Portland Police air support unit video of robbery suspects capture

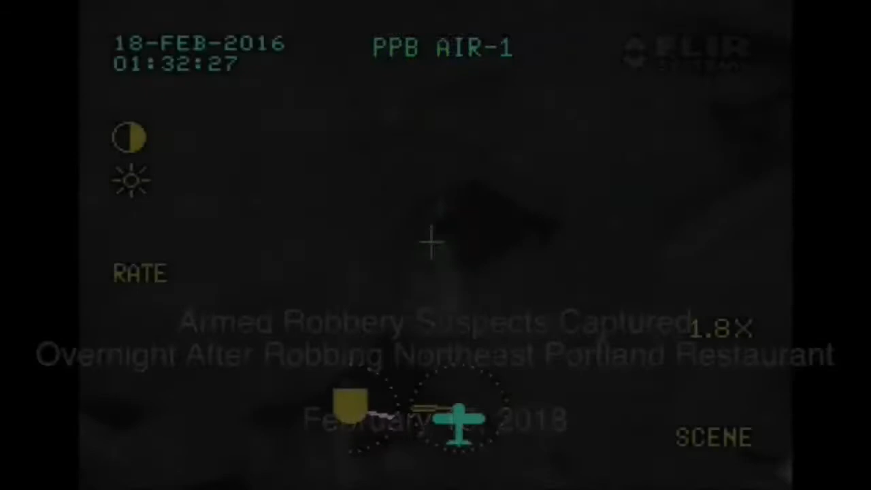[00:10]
Erwin. Erwin, go ahead. Yeah, I've got a guy standing right by the fence in the corner of 10016 Northeast Widler. How close is that to where the gun was found? 646, the gun was found the next house over at 10032. And, yep, still on the back side of the fence there.
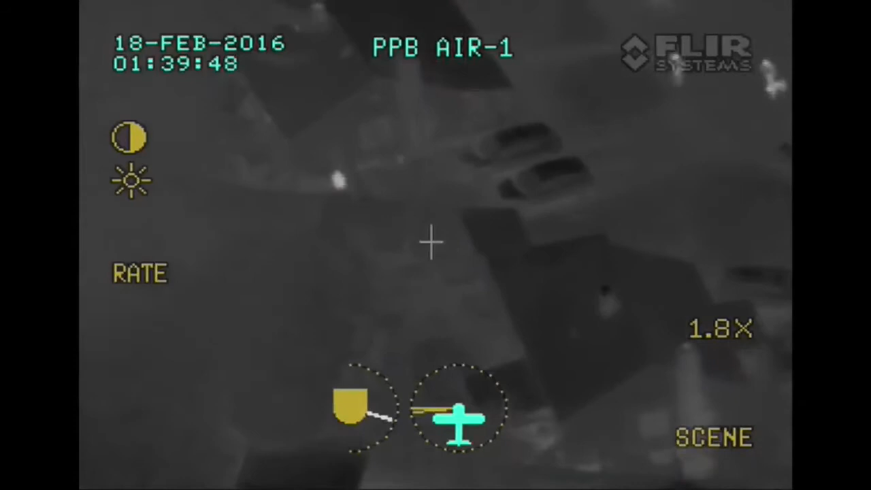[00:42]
Closer to the house than the side fence at this point, but straight ahead of you, right on the other side there.